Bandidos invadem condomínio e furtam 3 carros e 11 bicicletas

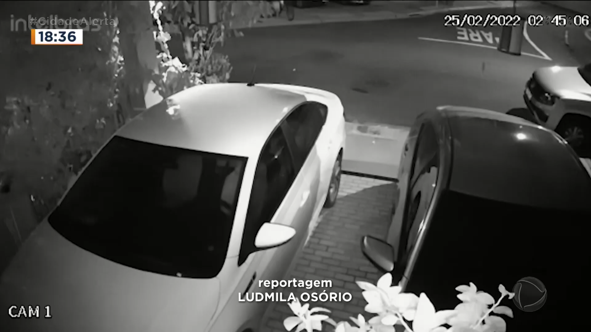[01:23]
perto das três horas da madrugada.
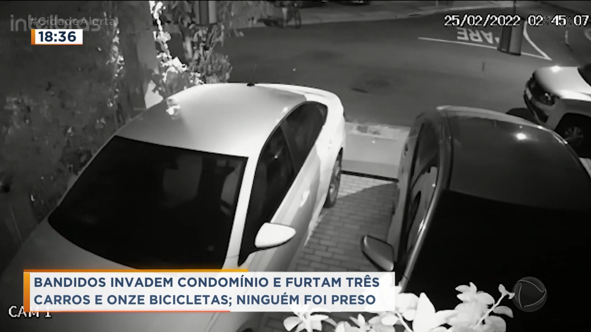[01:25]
Eles também entraram em algumas residências e fugiram levando 11 bikes e três carros. Nessa imagem, os ladrões aparecem na portaria, saindo com os carros.
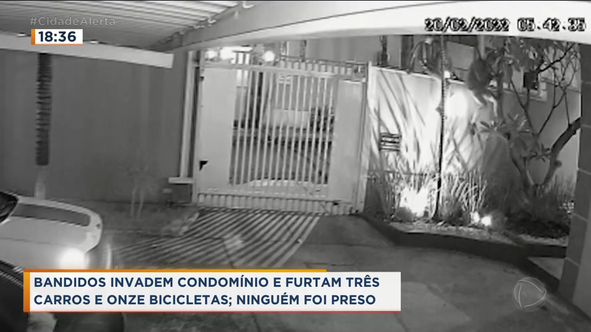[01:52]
Veja as imagens. Dois criminosos pulam o muro e entram no estacionamento. Enquanto isso,
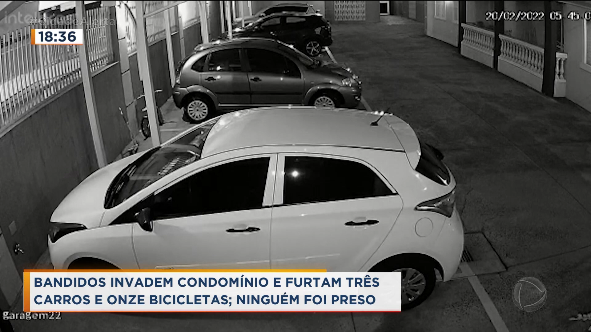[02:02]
outra pessoa aguarda do lado de fora para receber as bicicletas que estavam sendo passadas por cima do muro. No final do mês passado, outro condomínio foi invadido.